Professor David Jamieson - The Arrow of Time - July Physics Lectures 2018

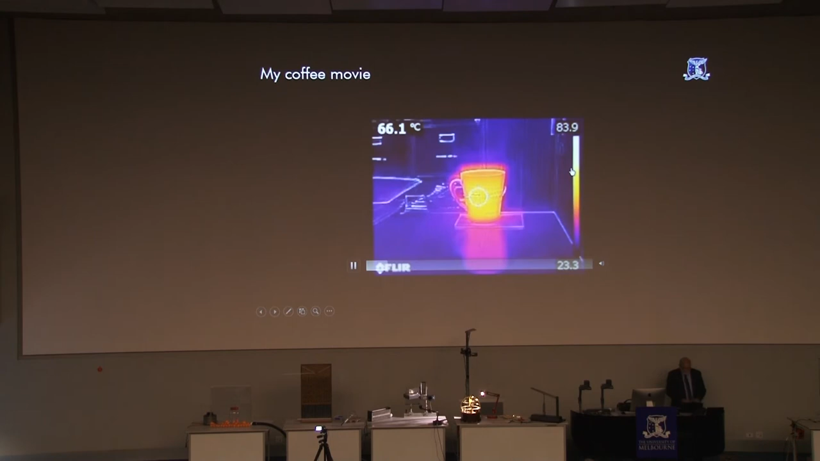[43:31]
On screen: spot 66.1°C
Okay, here's the movie. And it's not a very exciting movie because it just shows a picture taken every two minutes. I don't have a very steady hand so it looks like the cup's moving around.
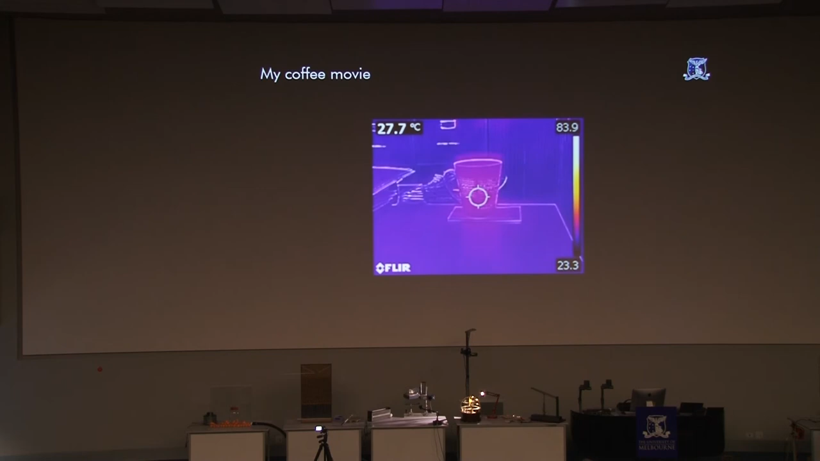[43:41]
On screen: spot 27.7°C
And you can see the cup gradually cooling. And here's a diagram showing it starting at about 80 degrees and cooling down to below 30 until I gave up and put it in the microwave and drank the coffee.
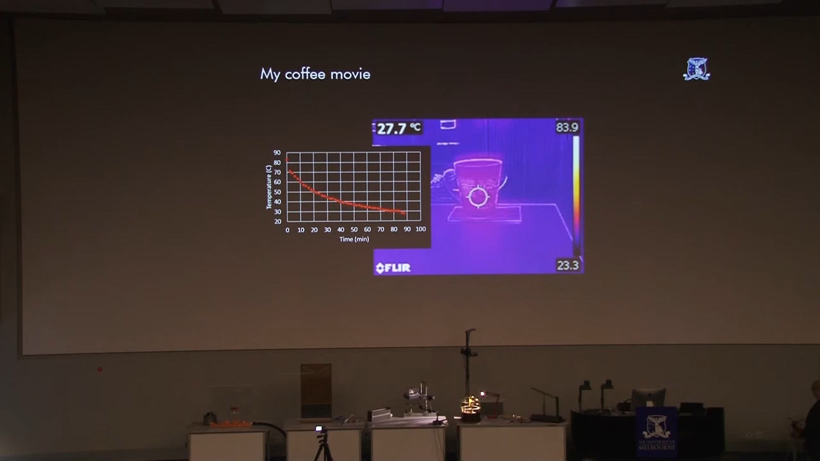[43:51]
On screen: spot 27.7°C
But I can show you another movie. Another movie. Oops. Which is a bit unnatural. But is it? Hang on. Let me just get that.
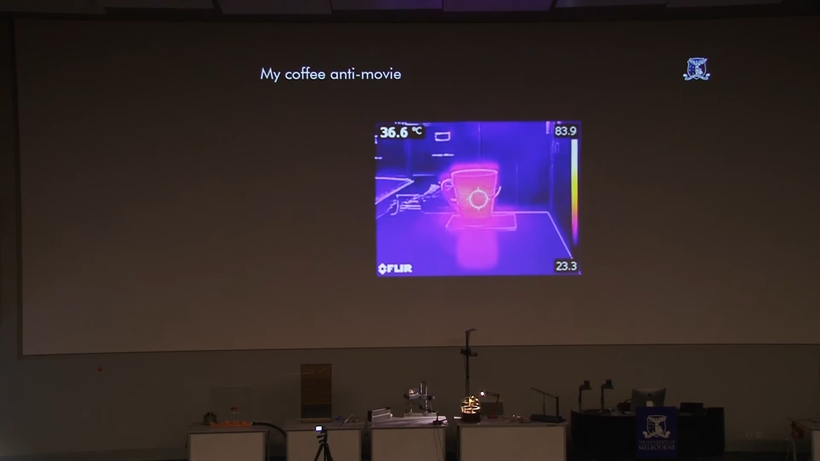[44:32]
On screen: spot 36.6°C
The conservation of energy is still obeyed. The cup is absorbing heat out of my office and warming up. The total amount of energy is exactly the
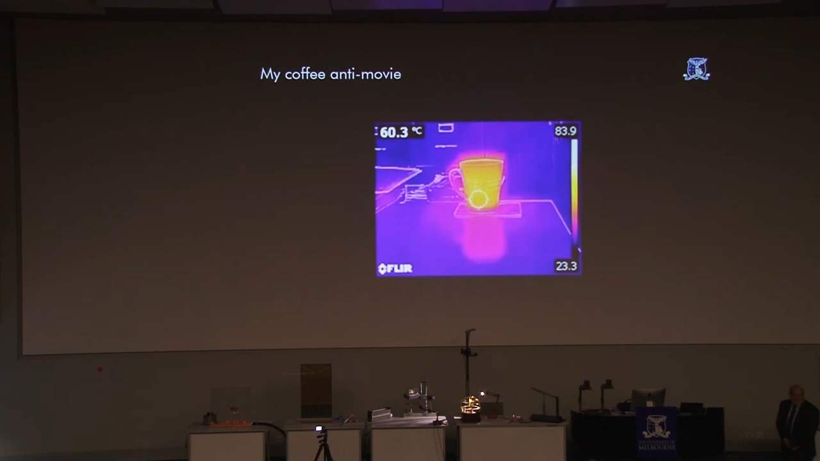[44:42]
On screen: spot 60.3°C
same in both movies until finally it gets to its maximum temperature of nearly 90 degrees Celsius.